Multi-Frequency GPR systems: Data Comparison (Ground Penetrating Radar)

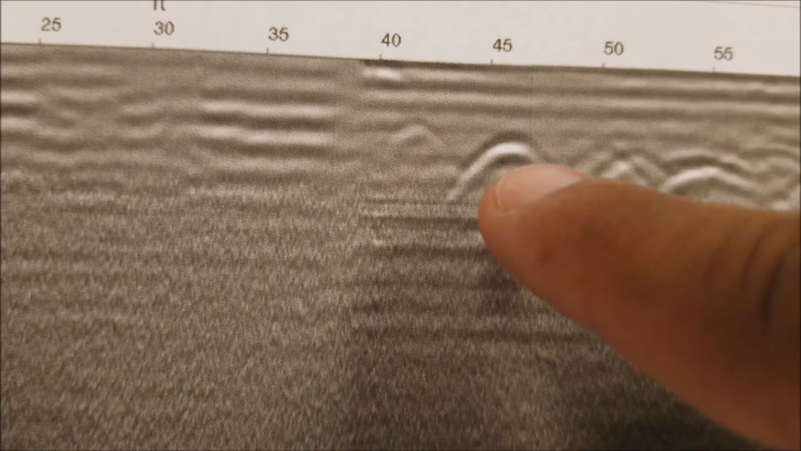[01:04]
identified a single reflection event at 45, right? At a distance of 45. And at a depth of about, oh, I guess it's about, you know, 25 inches below the surface. Now, uh, great. We found that there was a reflection and it is, well, it would be a pipe or something, the utility or something like that. And we can avoid it or know that it's there. Here's the difference though. The same exact, the same exact, uh, target, right? 45.
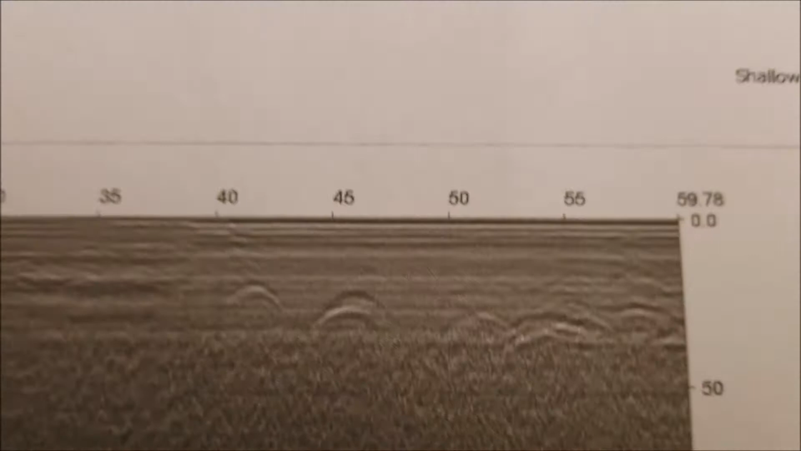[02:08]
in the same picture here, right? Kind of shift it over. You can see the 45s.
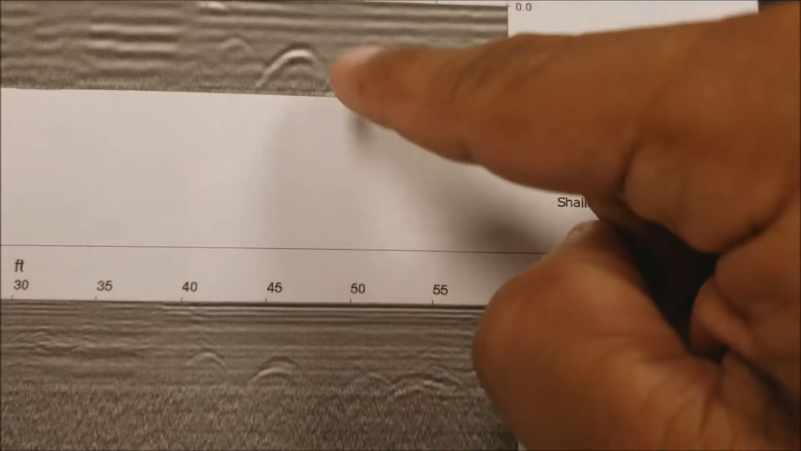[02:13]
Look, so one reflection event, multiple reflection events.
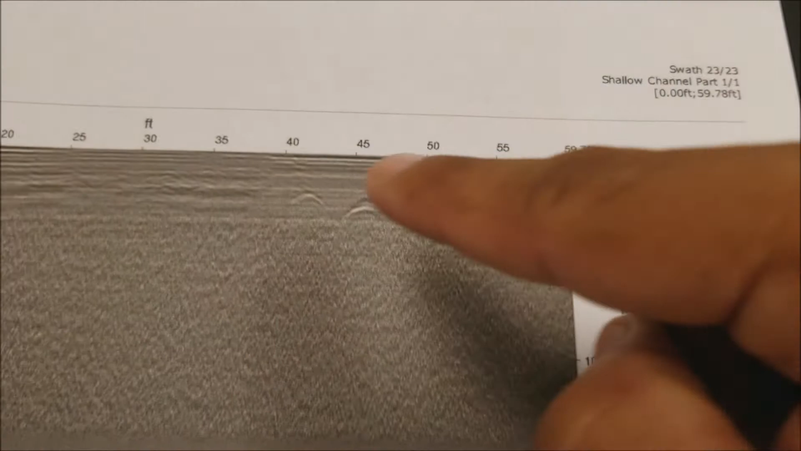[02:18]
This had a short enough wavelength where it was able to identify multiple, uh, uh,
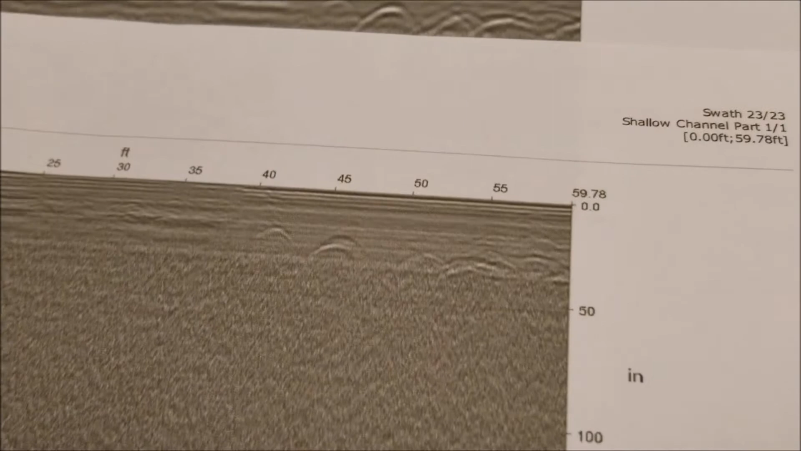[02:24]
reflection events indicating multiple buried utilities at that one spot.
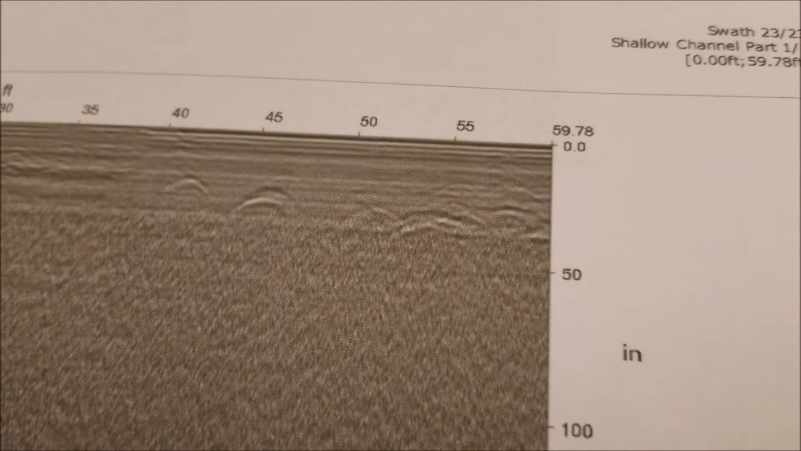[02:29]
So, um, just a great example of how the higher frequency, right? So this is 700.
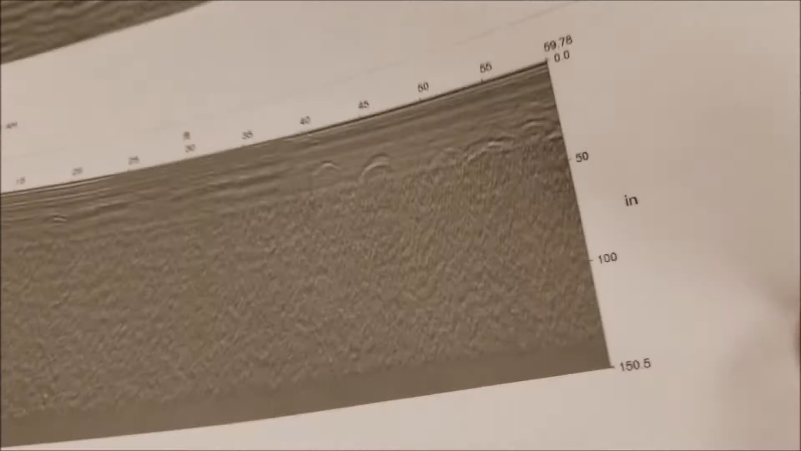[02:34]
Okay. 700. Higher frequency had better resolution and gave you additional information about what was going on below the surface.
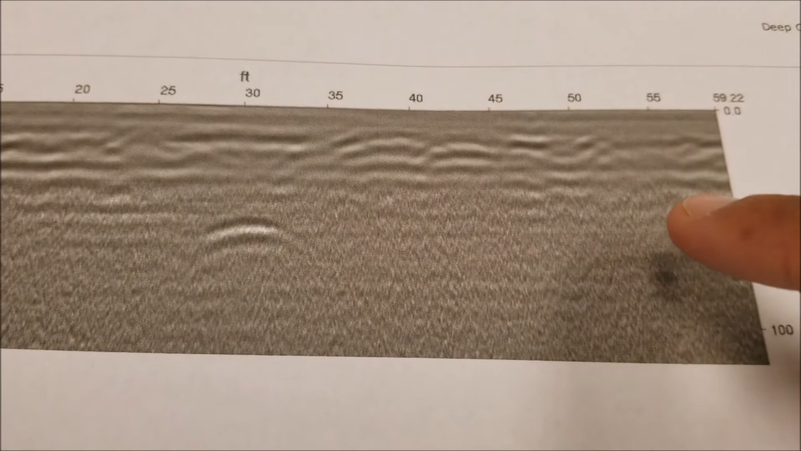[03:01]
I mean, I'm getting pretty substantial signal attenuation at about 45 inches below the ground surface. Um, you know, so, so pretty, pretty rough, you know, just, just over a meter, you know, maybe, maybe four feet below we're struggling, you know, with signal strength.
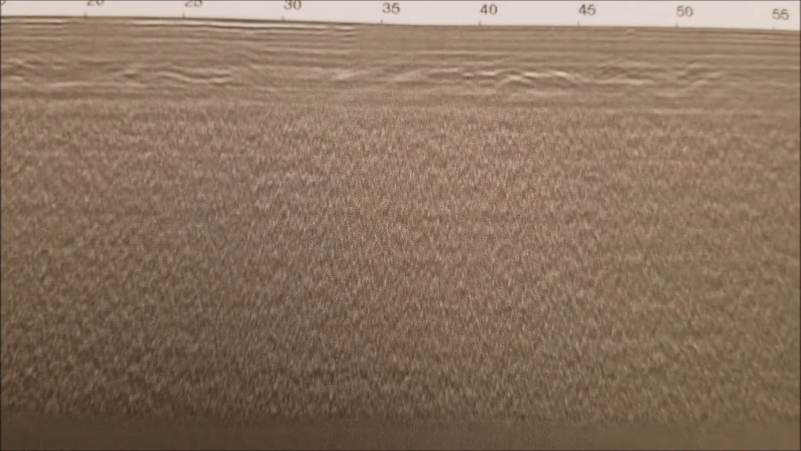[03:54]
What you can see, which isn't as good, but you can see it is you can see the trench.
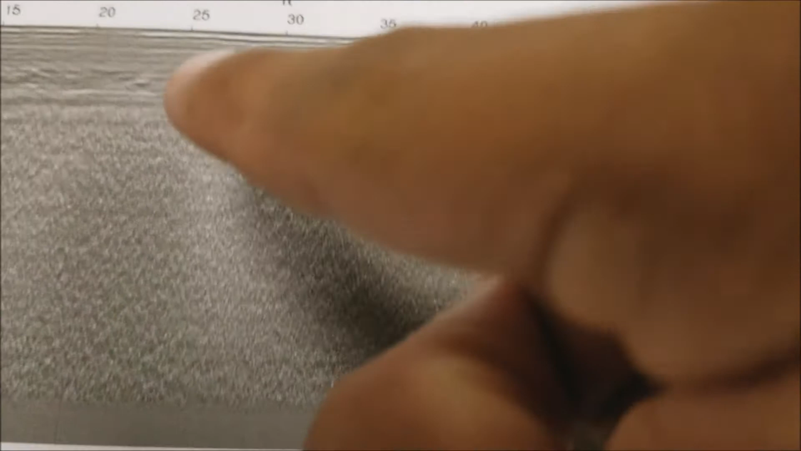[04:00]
So that's a nice example of being able to see the trench where you can't see the pipe, but you cannot see the pipe.
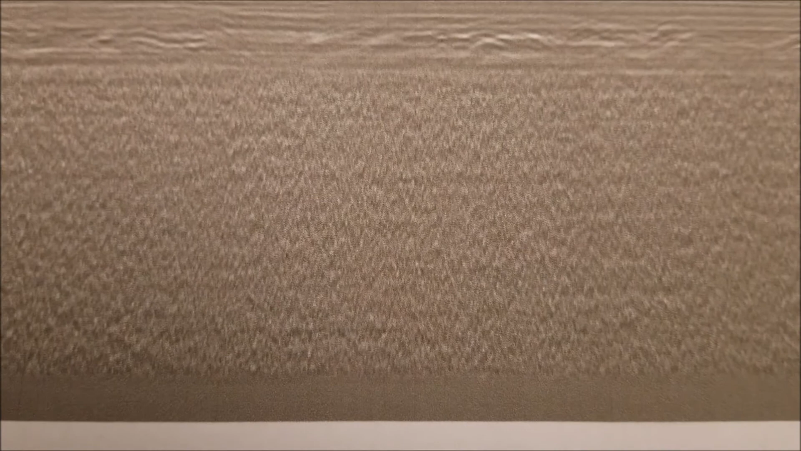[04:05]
So same exact data set, you know, uh, uh, except with a 700 megahertz antenna versus a 250.
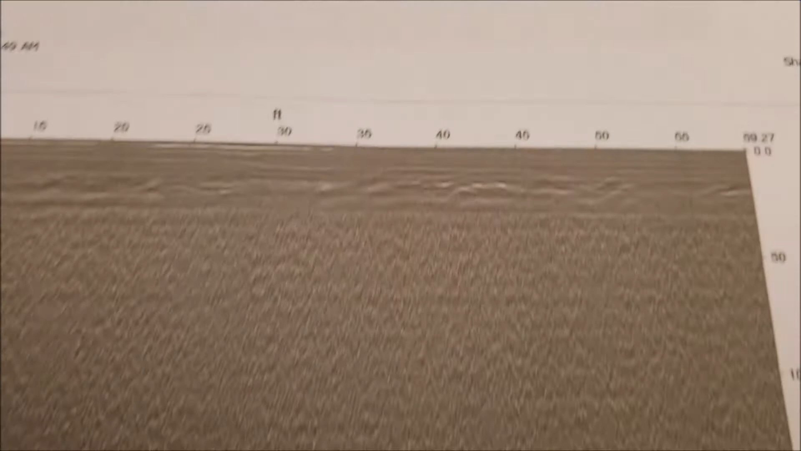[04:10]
In this case, the 250 held up.
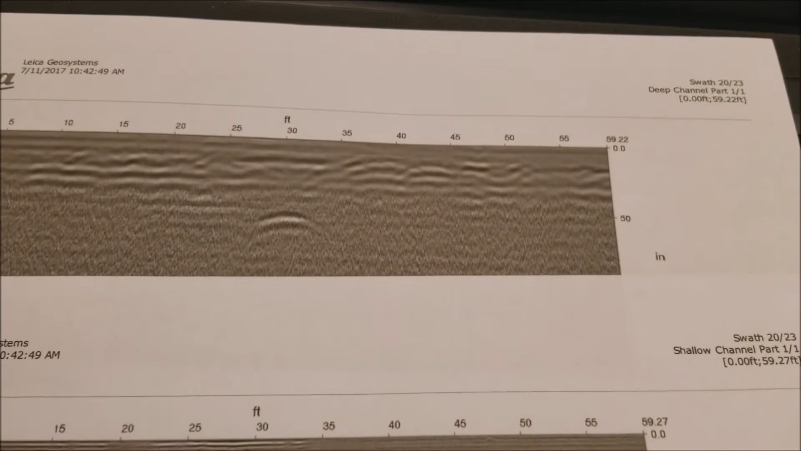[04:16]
It's, uh, let me see if I can show this again together a little bit, right? The 250 held up some strength
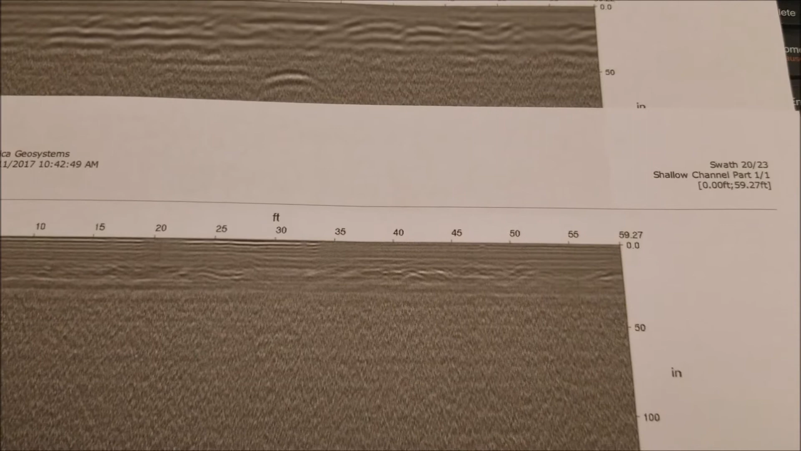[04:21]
deep enough to hit the target and the 700 did not.
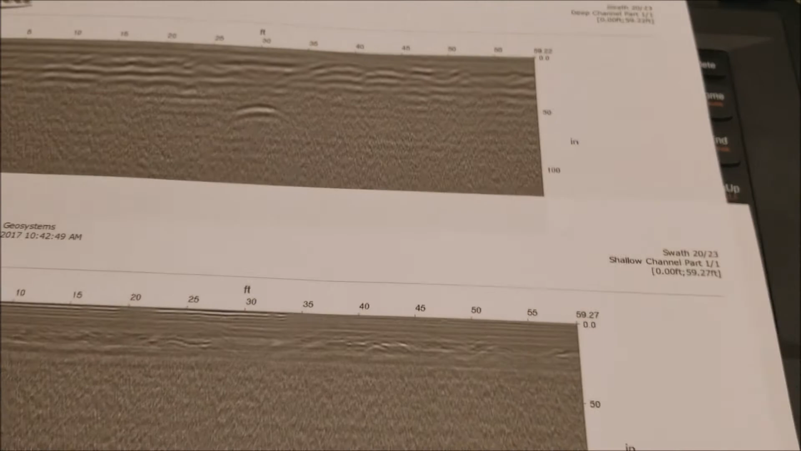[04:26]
So benefit 250 will go deeper than the 700, but.